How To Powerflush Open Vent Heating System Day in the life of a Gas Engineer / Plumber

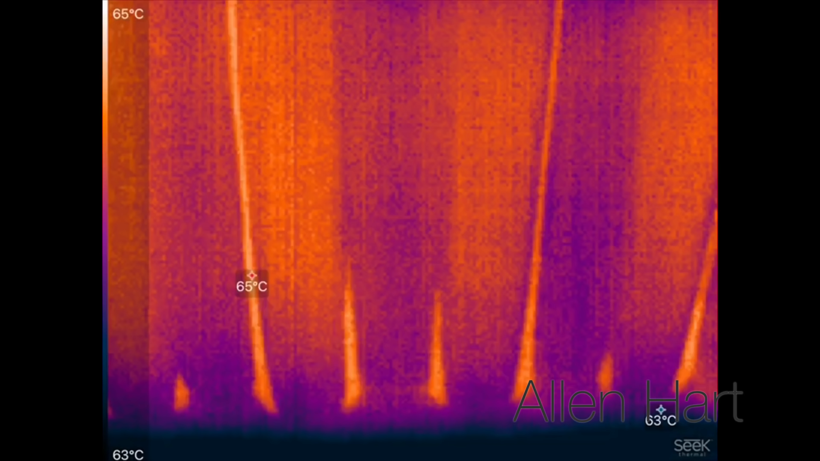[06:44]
On screen: scale top 65°C, scale bottom 63°C
it's about 65 66 65 so it's certainly made a big difference now
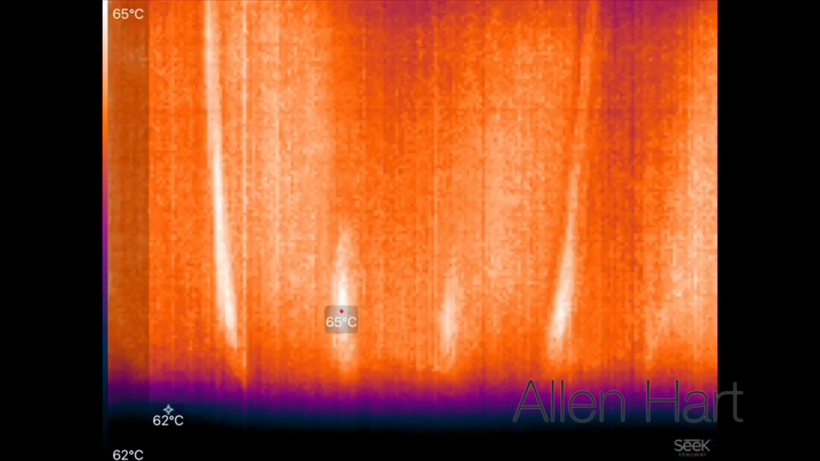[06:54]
On screen: scale top 65°C, scale bottom 62°C
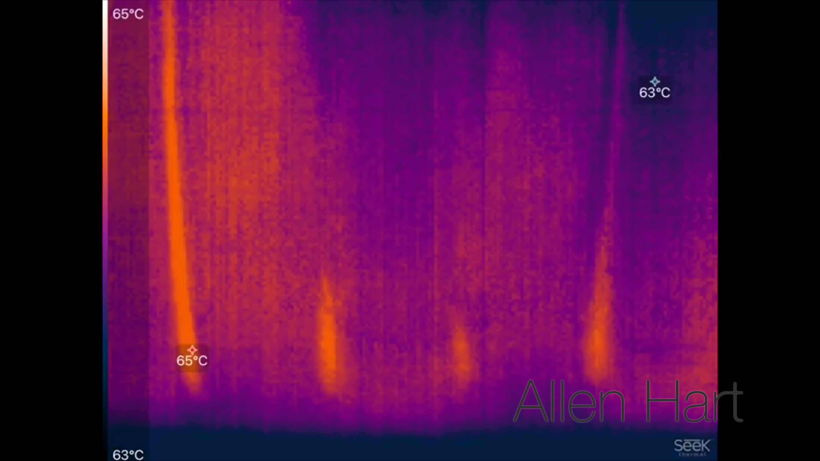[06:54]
On screen: scale top 65°C, scale bottom 63°C
so we can see there that we've just got a little bit more just to clear out
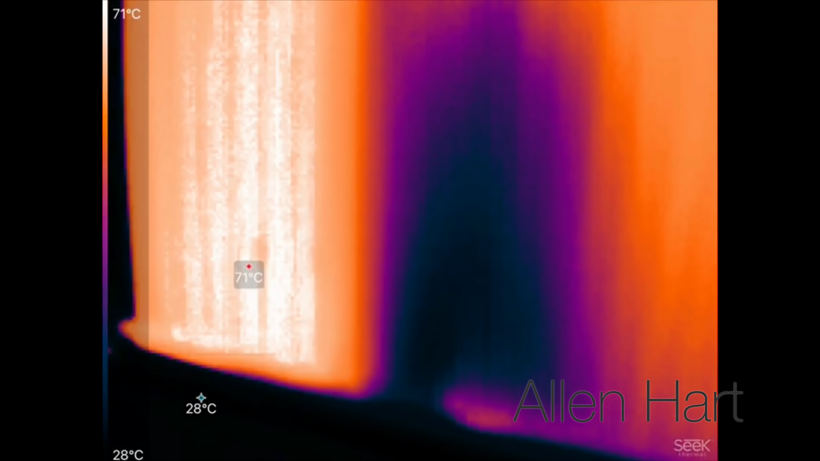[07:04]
On screen: scale top 71°C, scale bottom 28°C
so it's warm on one side
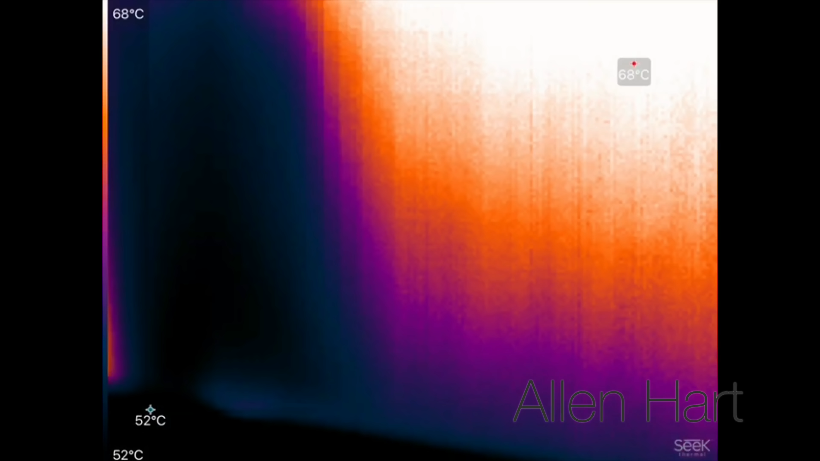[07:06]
On screen: max 68°C, min 52°C, scale top 68°C, scale bottom 52°C
it's warm across all other side
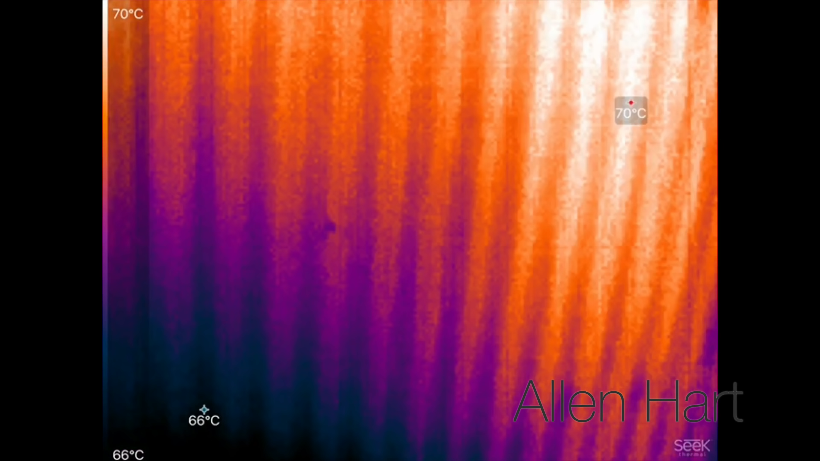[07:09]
On screen: scale top 70°C, scale bottom 66°C
and then we've just got that so we're going to turn the machine back and forth
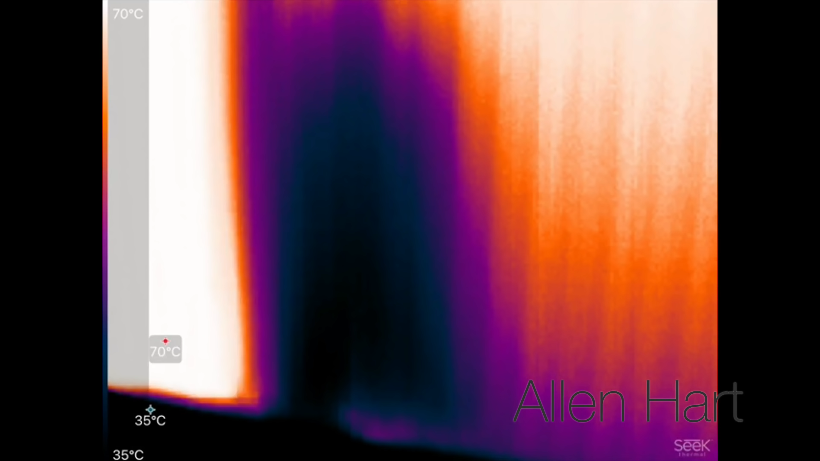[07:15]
On screen: scale top 70°C, scale bottom 35°C
to try and clear that so what we'll do we'll go back and forth